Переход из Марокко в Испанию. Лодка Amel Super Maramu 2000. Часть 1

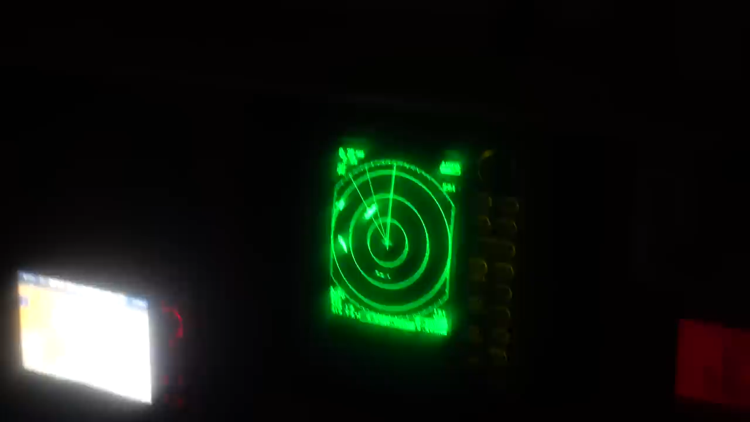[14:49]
Это туман. Ты думаешь? Не, что-то именно конкретно. В таком же радиусе, как позади.
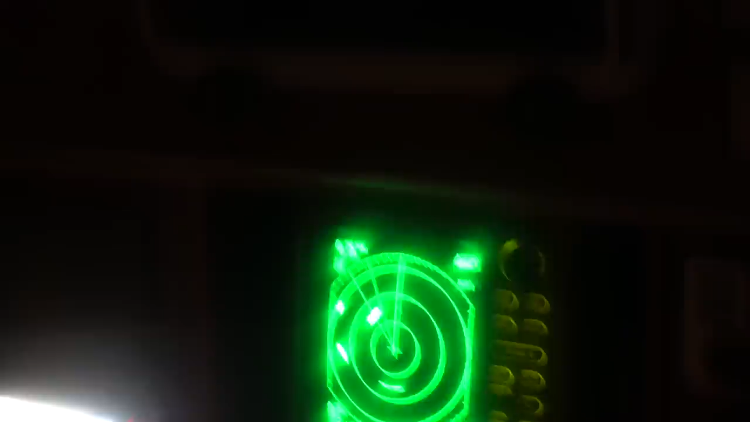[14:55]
Вот они как да. Начали позади, так и впереди.
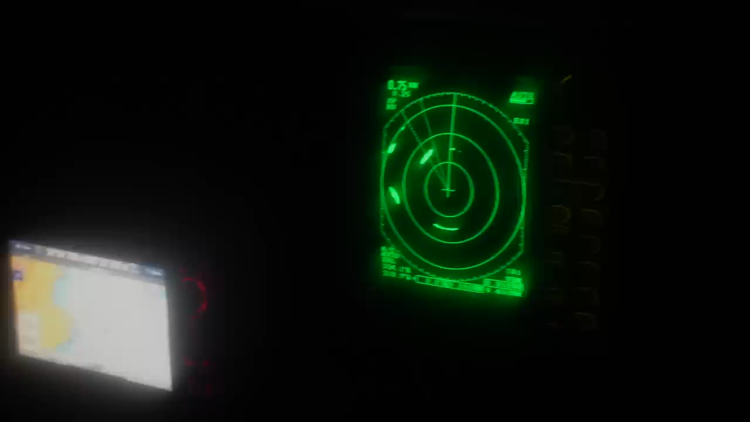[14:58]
Вот опять. Появилось, я думаю. Ну, короче. И оно сейчас не будет смещаться. Ну, хочешь, я гейн настрою.